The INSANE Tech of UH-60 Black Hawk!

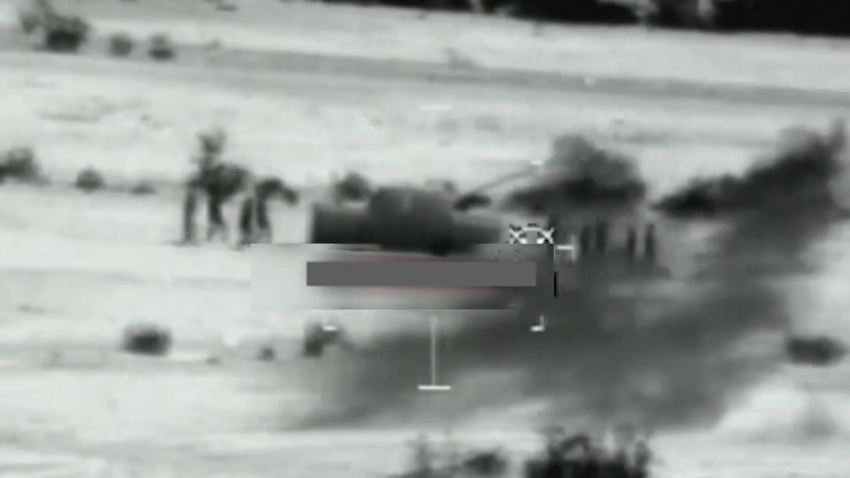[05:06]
The FLIR system worked by detecting the heat emitted by objects and living beings,
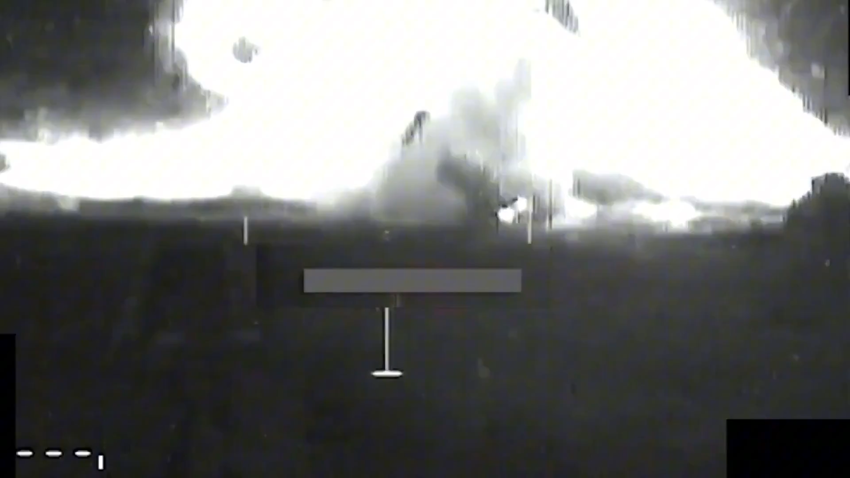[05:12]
translating it into a visual image that pilots could see on their monitors, so the enemy could run but could not hide for long.
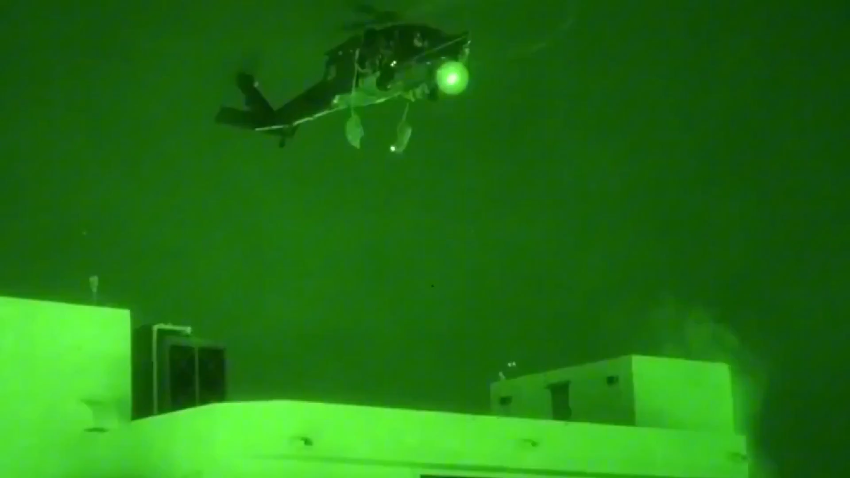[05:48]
The NVGs worked by capturing ambient light through a series of lenses and electronically enhancing it,
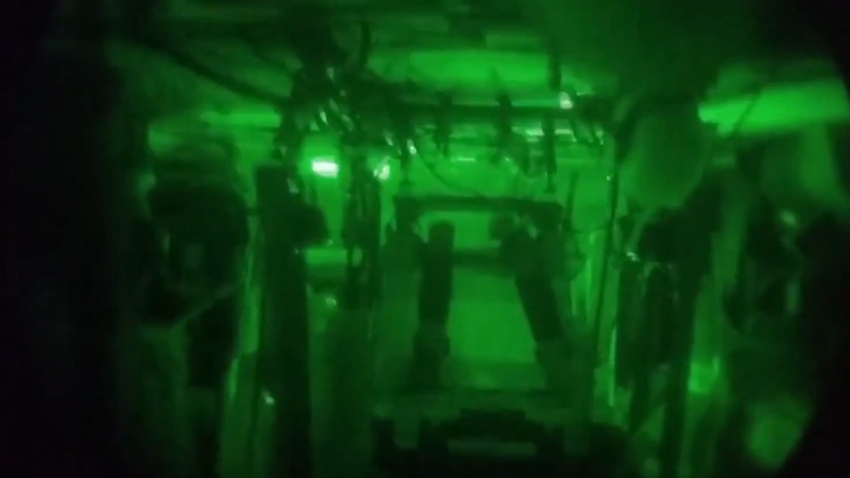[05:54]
creating a brighter image for the wearer.